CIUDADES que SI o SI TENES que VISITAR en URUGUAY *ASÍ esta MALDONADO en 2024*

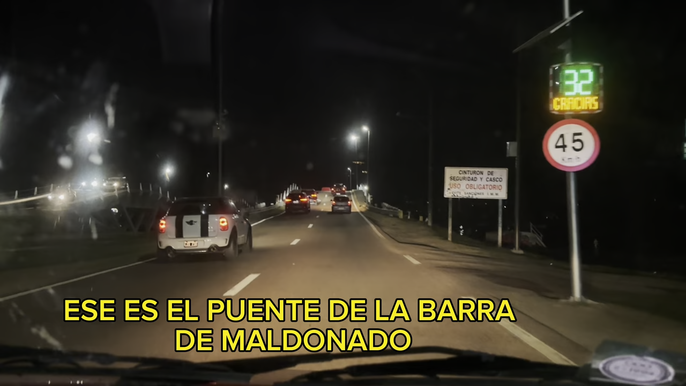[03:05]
Bueno, este es el conocido puente de la barra. Te genera un poco adrenalinita, ahora le bajaron la velocidad, ¿no? Pero cuando generalmente uno pasa a todo lo que da y se genera una adrenalina ahí.